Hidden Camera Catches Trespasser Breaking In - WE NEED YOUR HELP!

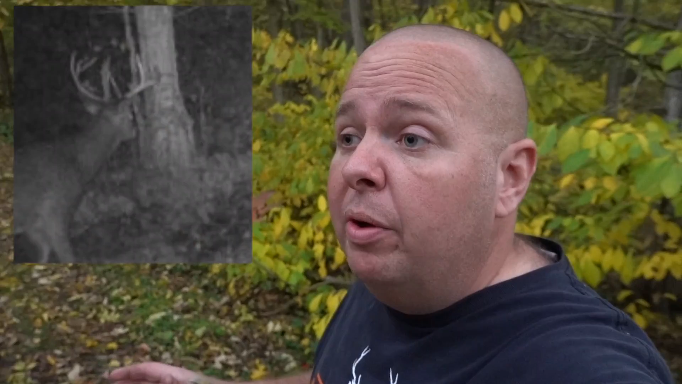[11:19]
So I wonder if they're out here hunting after that buck. They've got to have cameras out here. Obviously, you know that they're recording us.